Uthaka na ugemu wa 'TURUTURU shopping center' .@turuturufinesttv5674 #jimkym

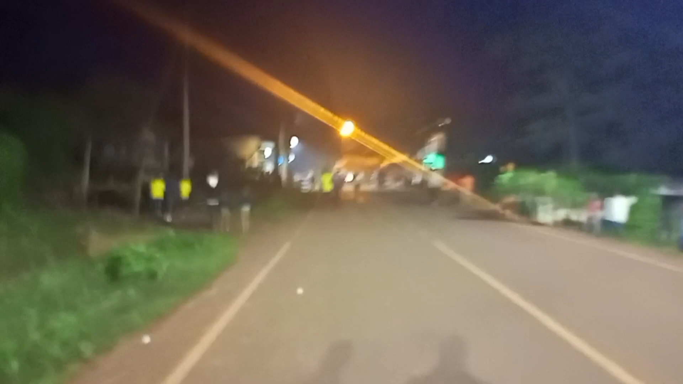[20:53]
ĩno nĩ thibitarĩ ya turuturu, hau no wakĩona kũrĩa nĩ kũrĩ gĩtawa kĩngĩ gĩtagwo Mulika Music kĩrĩa ũrona gĩkĩruta rangi tofauti, gĩkĩmũrĩka mũingĩ, ndithithire biũ, na nĩ ũrona kũrĩ ona mũndũ ũrainũkia mahuti thaa ici, ngwĩciria nĩ etũkĩrĩirwo ũcio. Tũthiĩte wega biũ, na wĩ hau nĩ ũrahota gũkorwo ũkĩona wega taũni ya gũkũ mwena wa turuturu ũrĩa ĩhana,